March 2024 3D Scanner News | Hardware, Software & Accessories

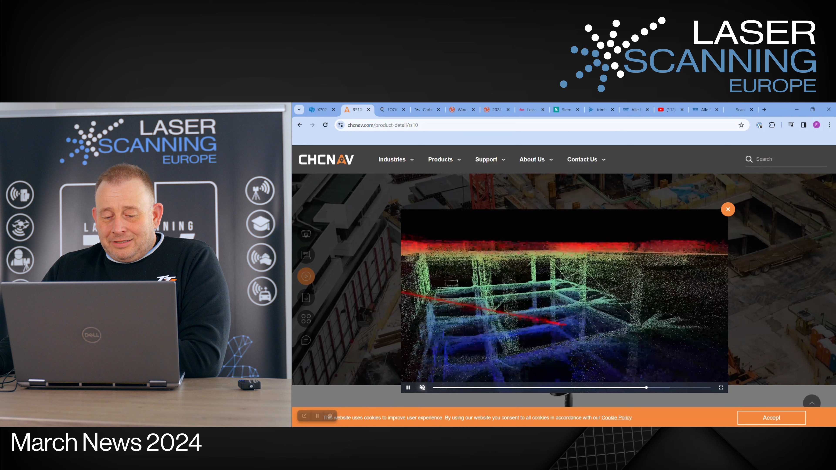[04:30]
system that's quite new they say you can go outside and go inside and have the coordinates from outside inside I don't know it doesn't make so many sense so because usually the coordinate system for if you do like
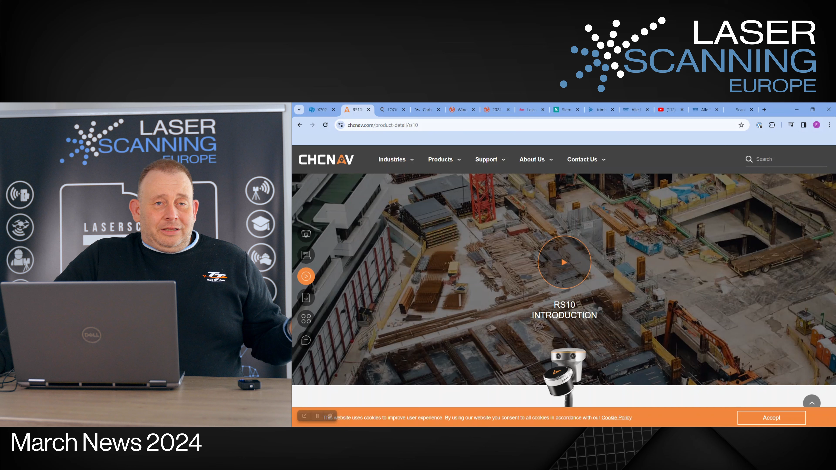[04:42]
buildings mostly you use an internal coordinate system like from the building and not a global coordinate system but it's this new development I don't have any practical experience with the system it's interesting it's new and then we come to the next company is this company
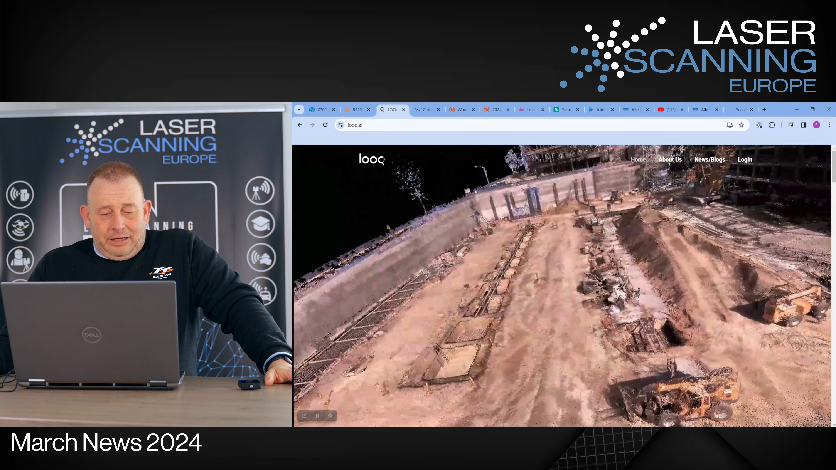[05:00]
and they have a similar application I have to go back to the home button here so well maybe I have to reload this website
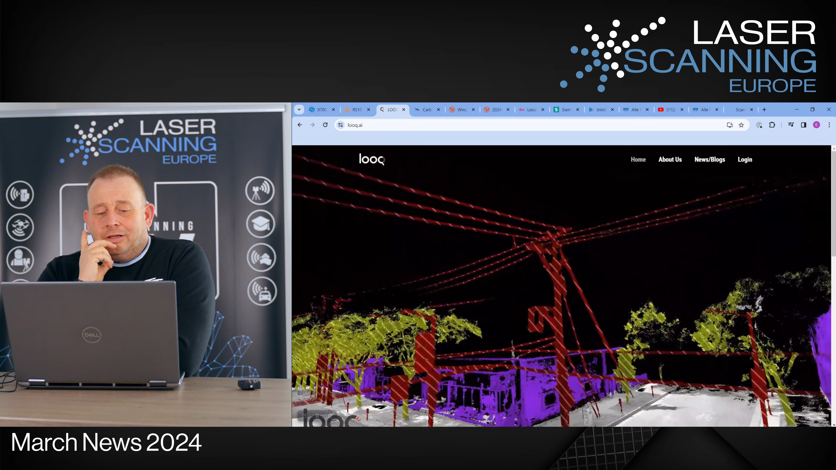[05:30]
photogrammetry a solution on on this and then have rtk position as that's what they are doing you see outside it is another technology I think with photogrammetry you not will achieve the same good results like
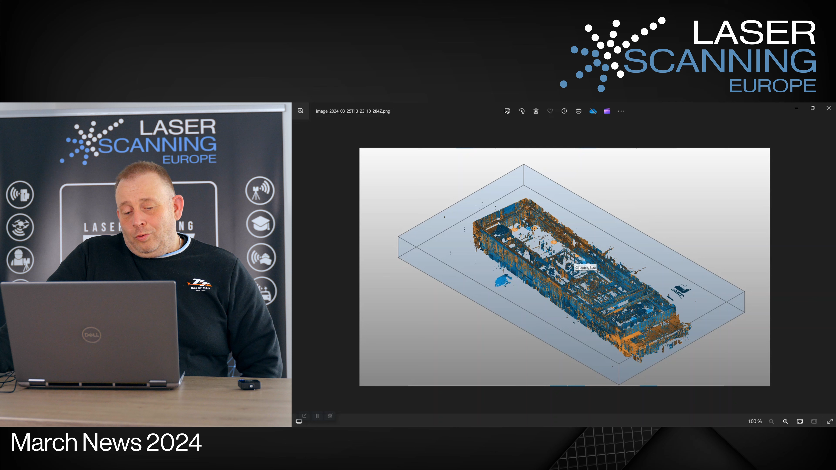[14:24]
university of dresden applied to university of dresden we are able to go in their uh in their lab and then we we see two colors we have um this orange one are the core blue one are pharo orbis and the oval latest and i can show you some of the first quick results
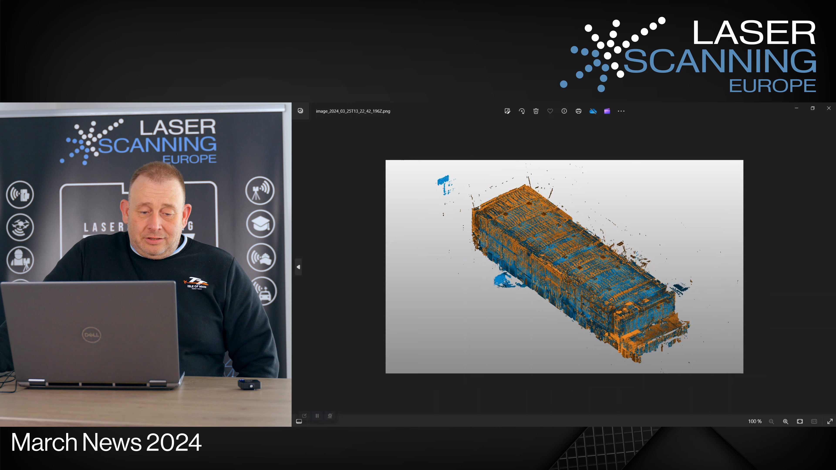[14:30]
from and what we are doing i think we have two videos here one is now we're looking horizontal inside and you can follow this and you see it's a very good overlap between the both point clouds of course you see you have some more noise a little bit and sometimes you have some stray points from the orbis that's is you can expect this but you see very detailed information that's the pipe so it's not so different so here's some all these smaller objects are pretty good here in
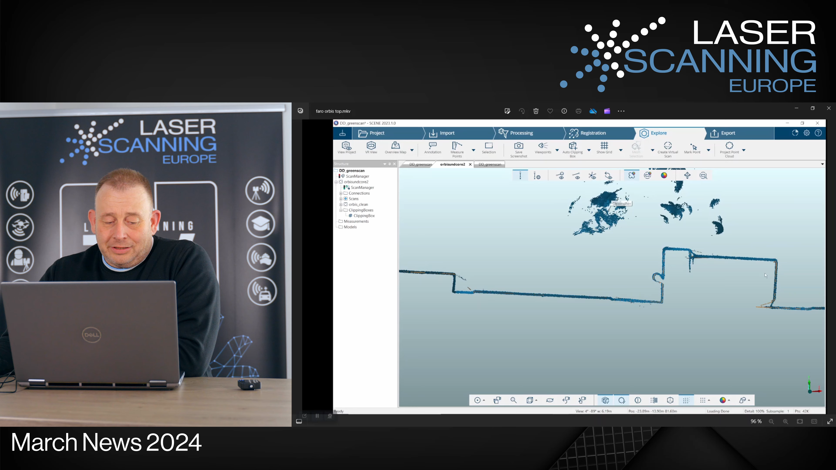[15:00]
this uh in this video to see and uh maybe i can move a little bit forward here to the end you see if you have some critical areas like complete like complex surfaces
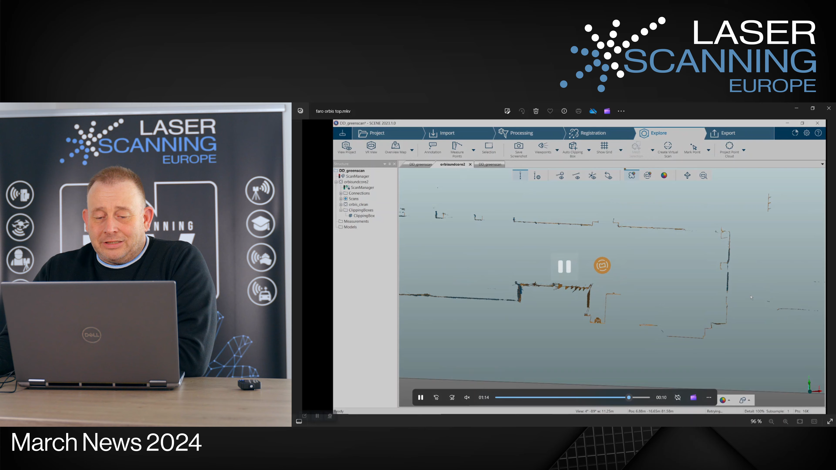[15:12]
like shiny you have effects but here on the other side even the film project from this um frame here are pretty good to see a very good result in the horizontal um area and now we move
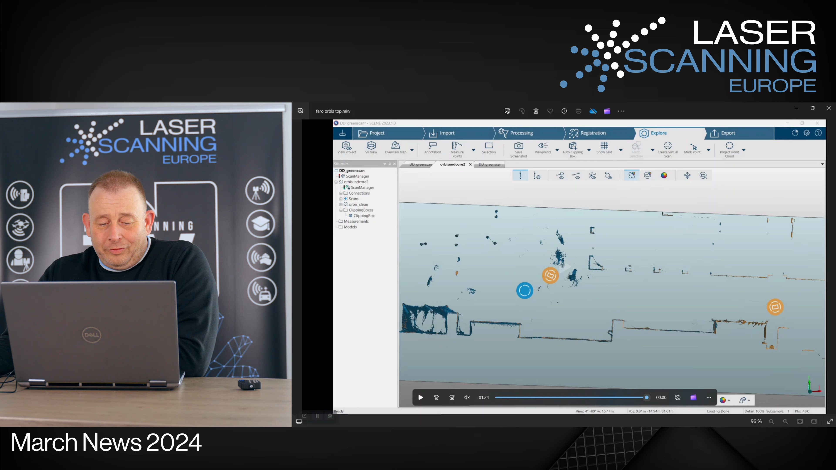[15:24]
to this vertical data and that's the next one is the vertical
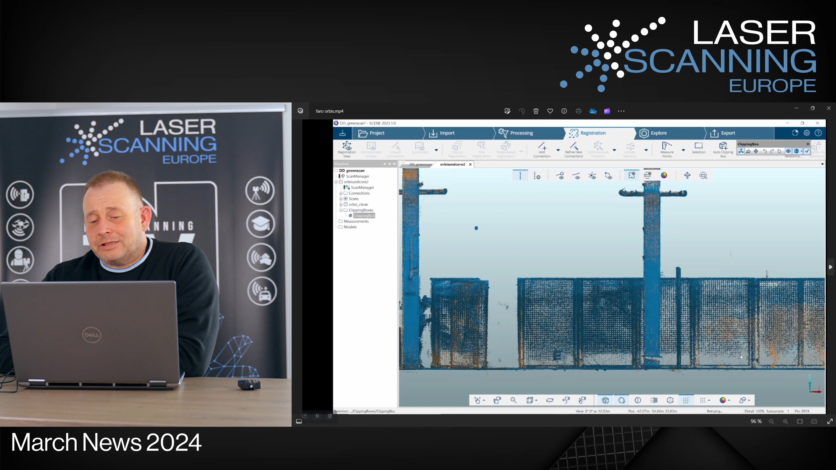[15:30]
slice and you see also here we have a super good overlay between both point clouds it's not so different and uh yeah it looks that the orbis
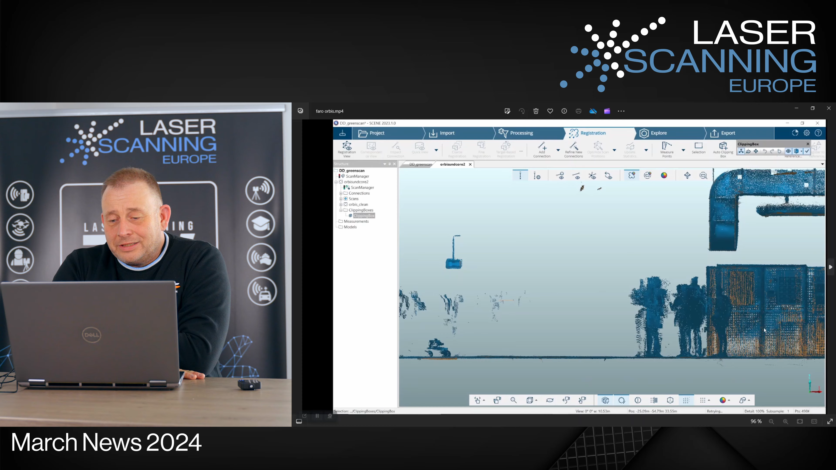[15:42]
scanner deliver a really really accurate uh point cloud so this is uh done with the slam without any additional control points inside this is really this slam processing
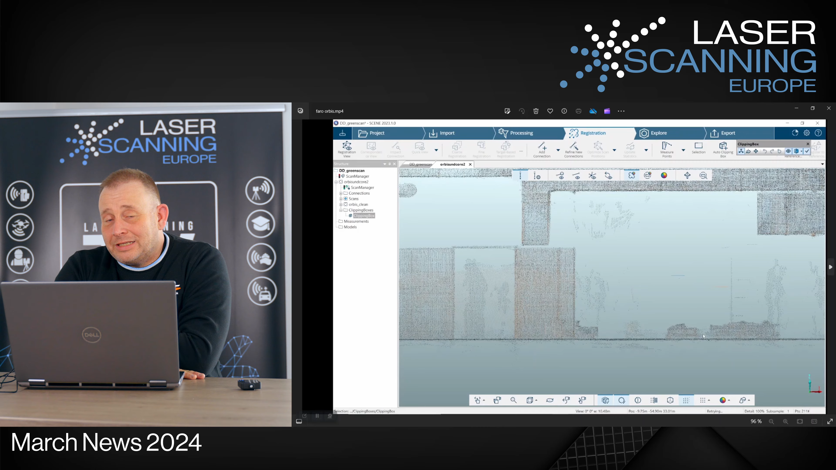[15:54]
what we get out in the system and we overlapped it and you see it's uh here on this bottom line it's
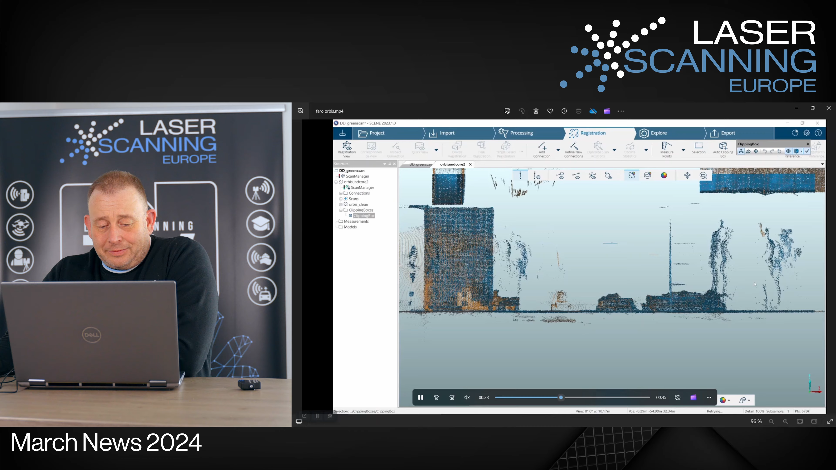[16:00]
pretty okay it's not super sharp because we make on a slower slice not very it's a little bit bigger and and but if you look here up to the higher area like the structure we now
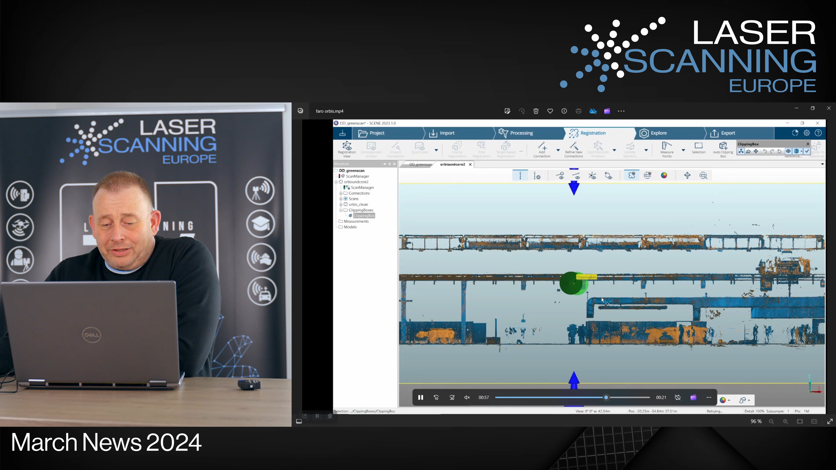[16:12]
we see we move to this high point structure you see even on the roof the overlay looks pretty good here between the both data sets so also from the first uh outview looks that if you
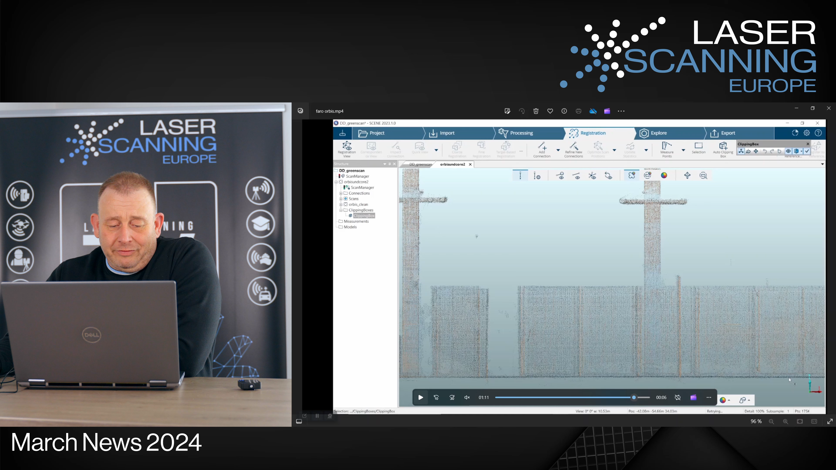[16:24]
have a very good slam area uh these uh obis data deliver you a super good results where you can maybe do some tasks what